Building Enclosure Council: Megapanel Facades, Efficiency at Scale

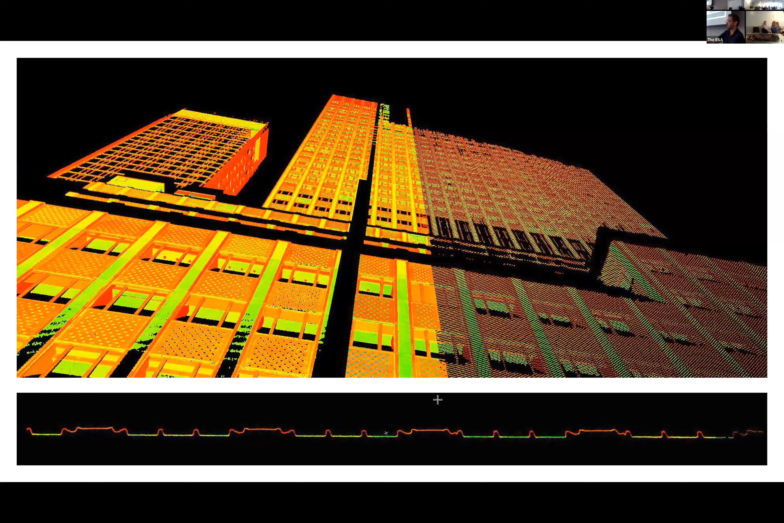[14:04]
your basic glass and then everything outboard of that was the existing uh face of your of your columns and cladding running all the way up the building so what was the cladding prior and what's the other doing uh previously it was an aluminum cladding and a bunch of dill pretty pretty brutal 1950s